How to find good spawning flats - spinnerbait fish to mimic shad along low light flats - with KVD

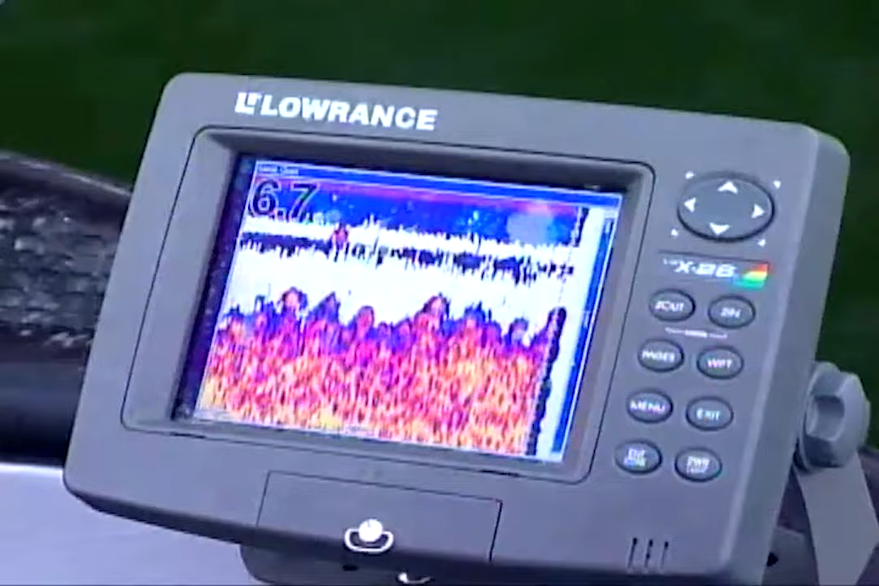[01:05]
It's fishing six, seven foot deep flats and they got just a little bit of grass in them.